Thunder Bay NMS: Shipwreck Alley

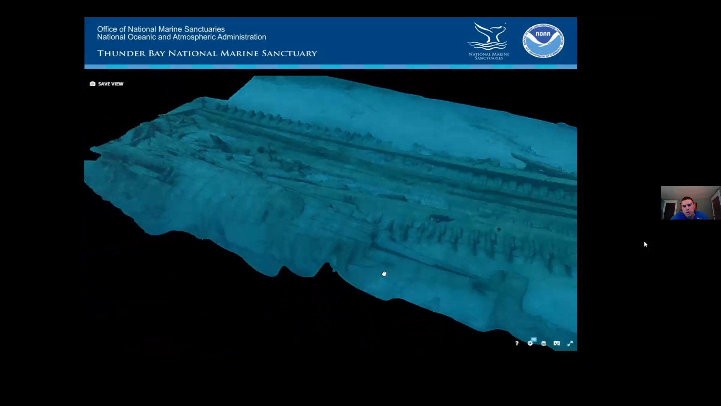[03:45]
The three-dimensional model is created by basically swimming over this site underwater and taking hundreds and oftentimes thousands of individual photographs that have enough overlap where you can
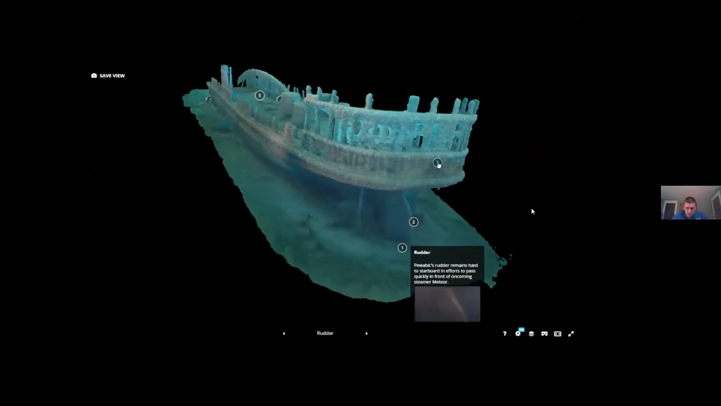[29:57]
with independent boilers to supply them.
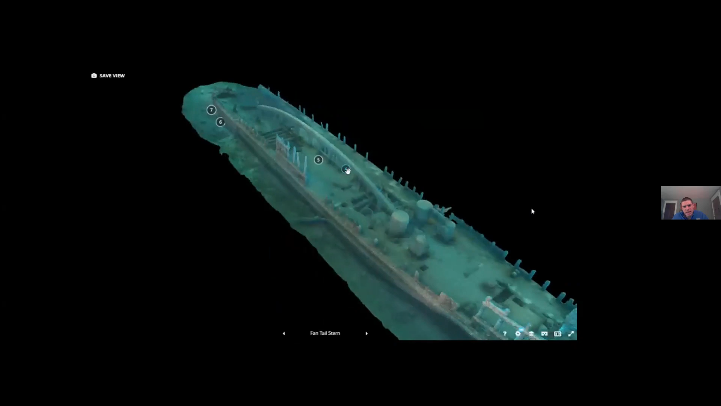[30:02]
Had this really cool centerline arch, and this was basically designed to at 200 feet long to really strengthen the fore and aft
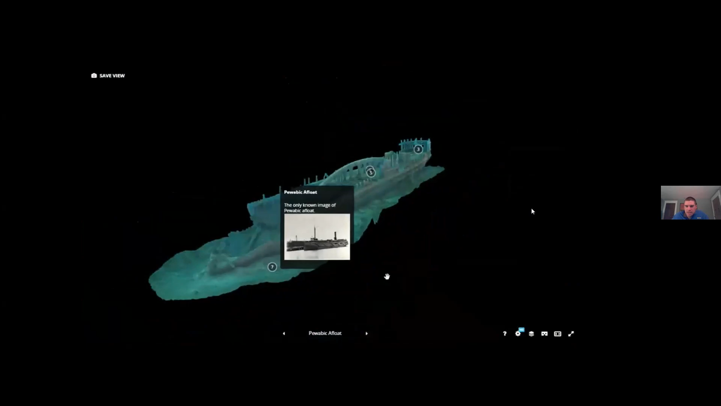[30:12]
segments of the ship, longitudinally strengthen the boat against hogging and sagging,